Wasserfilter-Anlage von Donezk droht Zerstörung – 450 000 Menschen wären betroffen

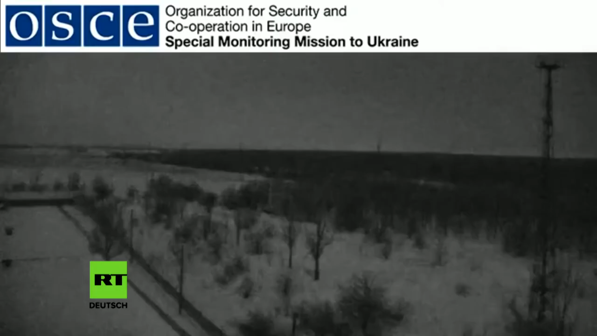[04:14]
Januar 2018 fixierte die Kamera den Beschuss des Gebäudes, auf dessen Dach die Kamera angebracht war. Das Geschoss flog von Süden nach Norden, heißt es in dem OSZE-Bericht. Wer geschossen hat, steht in dem Bericht nicht. Südlich der Filteranlage haben vor anderthalb Jahren ukrainische Truppen Position bezogen,